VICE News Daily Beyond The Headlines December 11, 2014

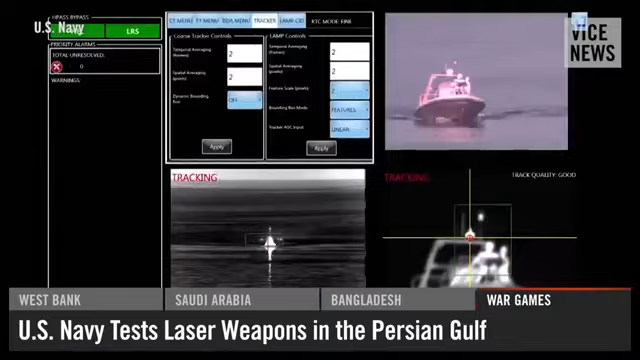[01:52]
On Wednesday, the Navy announced it had flawlessly tested an experimental system in the Persian Gulf earlier this year. With the touch of a few buttons on a video game-like controller,
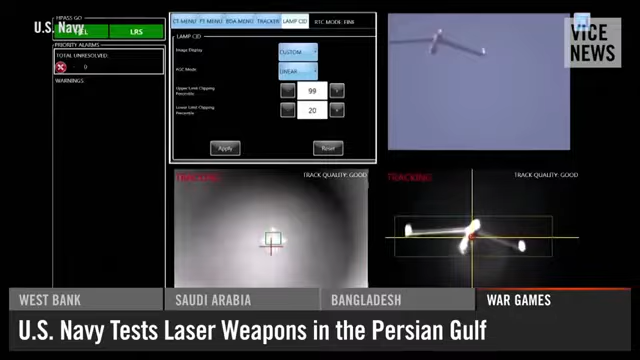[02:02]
the laser weapons can obliterate targets on small attack boats and blow drones out of the sky.
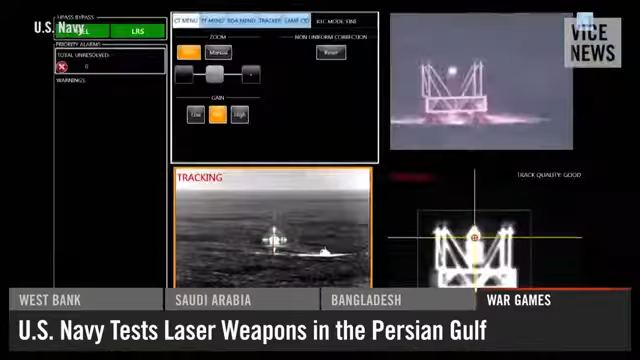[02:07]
Researchers say the lasers also cost far less to operate than traditional kinetic weapons such as missiles, which can run up to a few million dollars a pop.